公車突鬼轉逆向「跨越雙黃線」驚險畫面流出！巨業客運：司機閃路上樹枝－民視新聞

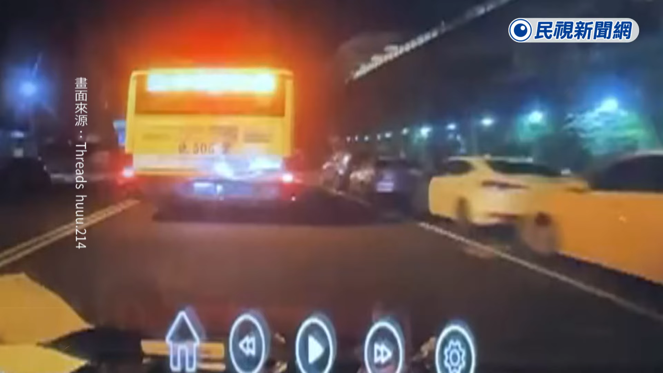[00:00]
你看，开始了。 民众之急，前方公车跨越双黄线，一度逆向，随后又猛力拉回，行车路线漂移。